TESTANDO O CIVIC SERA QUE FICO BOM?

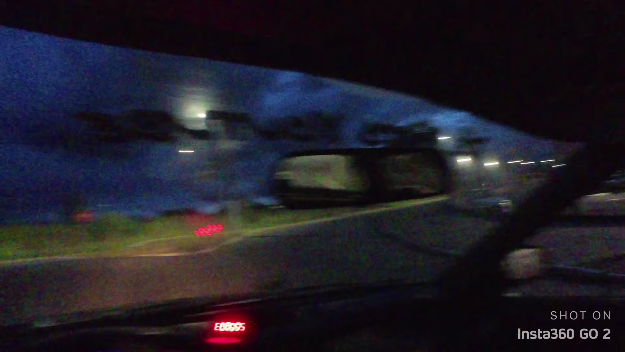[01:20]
Então praticamente deu certo! Ha ha! O civicão tá zica, filho! Olha só, tá tudo funcionando, belezinha! Opa! Caralho! Tá vendo? Dozentos por hora? Caramba, meu! Caralho, Ra! Docentos! É, louco! Dozentos por hora, vim! Tá louco, meu! Eu tô com medo aqui, pô! Não dá não, pô! É, louco, tio!